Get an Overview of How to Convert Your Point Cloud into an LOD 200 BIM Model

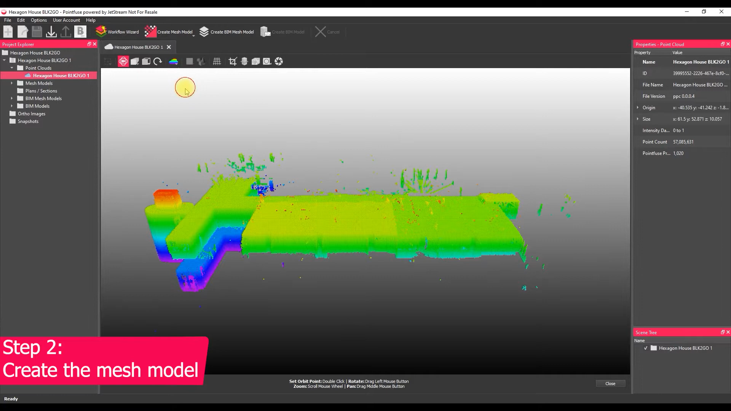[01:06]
So the next thing to do is just go into that workflow selection,
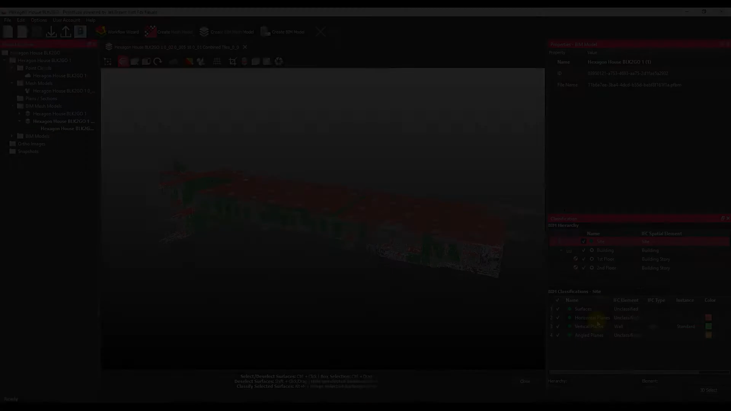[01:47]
So you're going to press go, give it a couple of minutes, come back and that mesh model will have been created but the large surface is automatically classified.
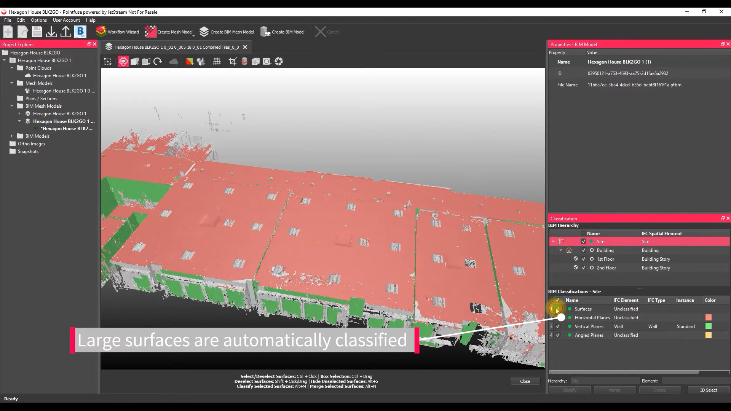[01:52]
All we need to do now is just validate that auto classification and just move things around a bit within the IFC structure.
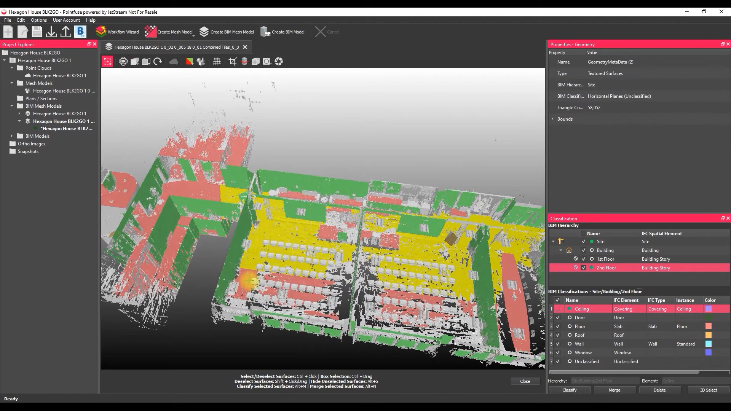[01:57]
So bringing the walls into the wall layers, classifying the ceilings and floors,
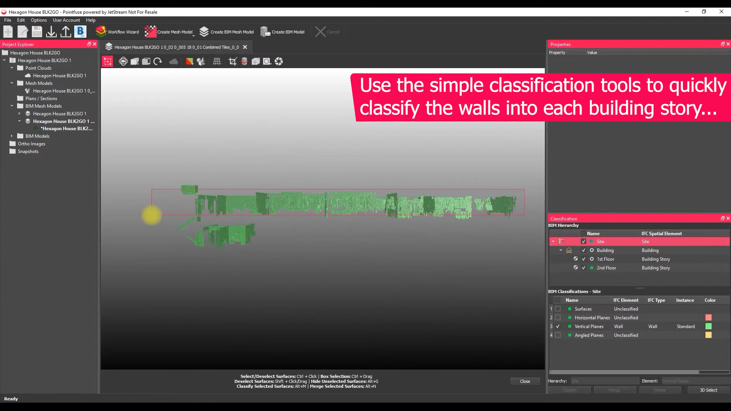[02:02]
then going in and grouping together all of those windows and door objects that we can see within the point cloud.
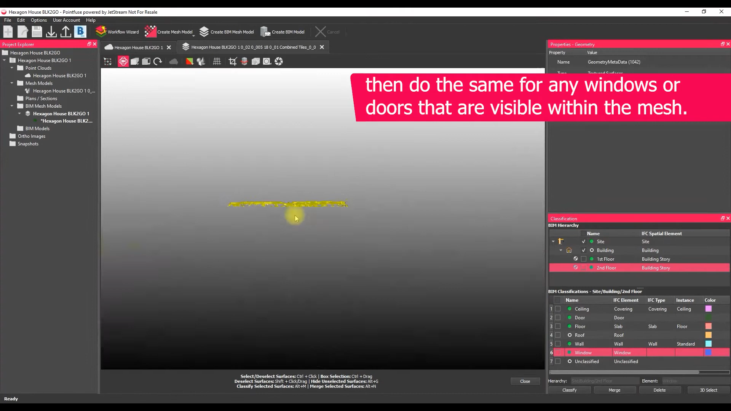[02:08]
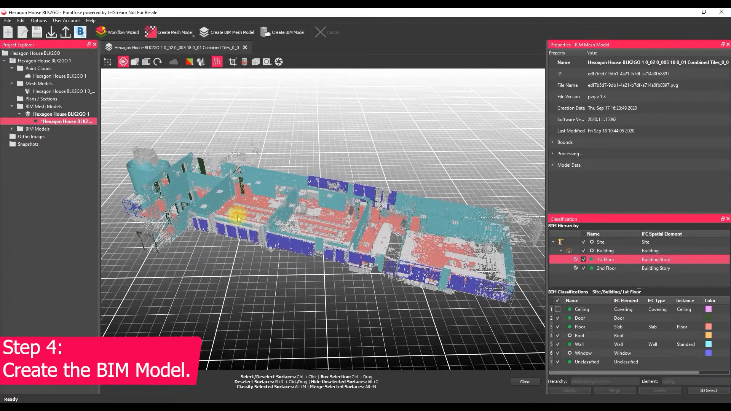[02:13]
If I skip through to the end here, only took me about five minutes or so, you can see our basic classification has been complete. So the next step is to create the BIM model.
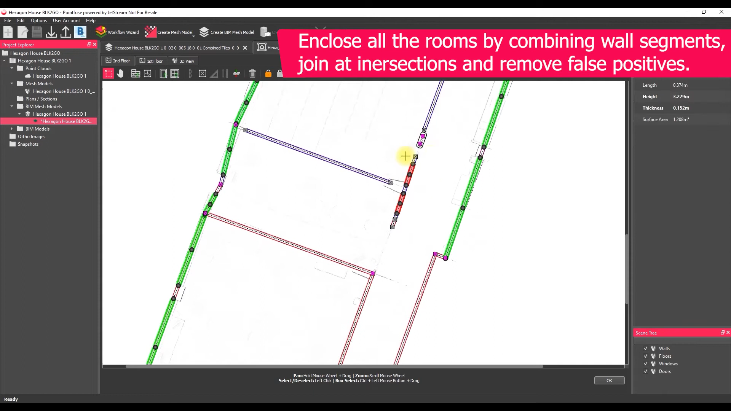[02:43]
So in this example we've got a glass wall there, wasn't much data, we just need to generate a wall across that segment.
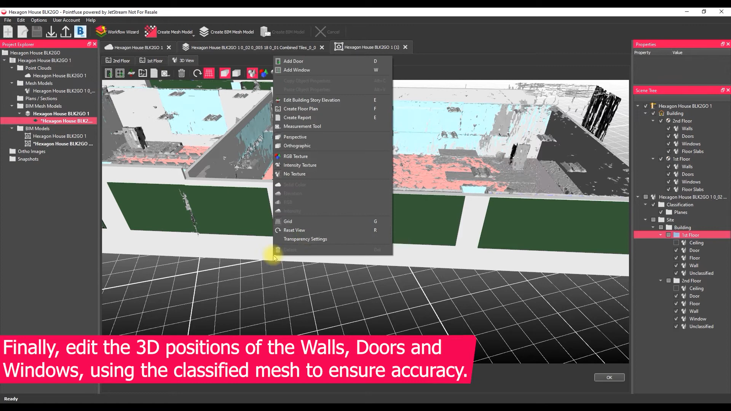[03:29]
make the BIM model a bit transparent so that we can see the mesh model through it and just look at the heights of those walls and the positions of those doors and windows.
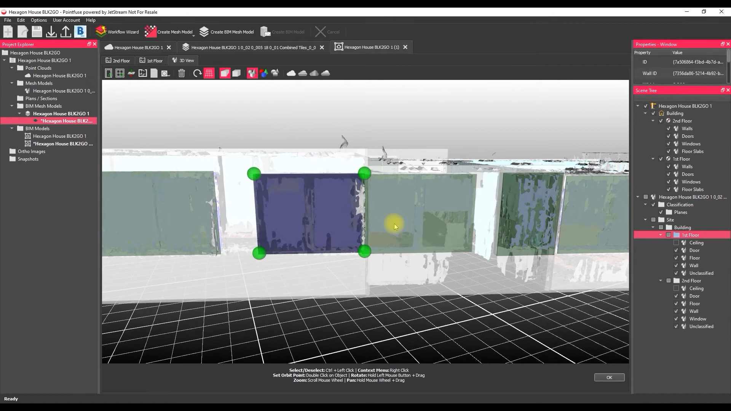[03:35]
So where it's been placed automatically or whether we need to adjust those sizes or we can pretty easily add door and windows into any wall.